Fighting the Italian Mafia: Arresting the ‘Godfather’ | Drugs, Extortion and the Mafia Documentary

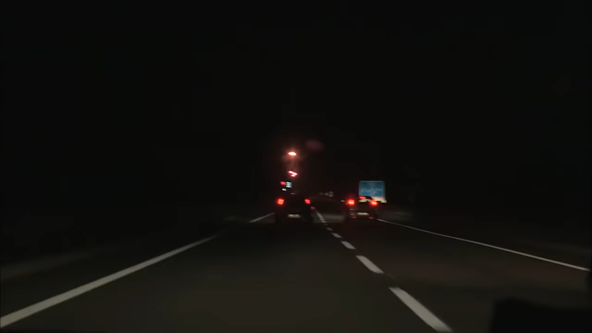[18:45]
200 men of the Criminal Investigation Division sweep across Calabria. An hour later, the vehicles break up and head to the three target towns.
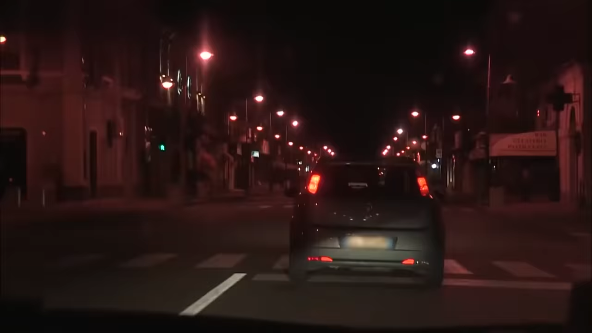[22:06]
They head off to the godfather's home.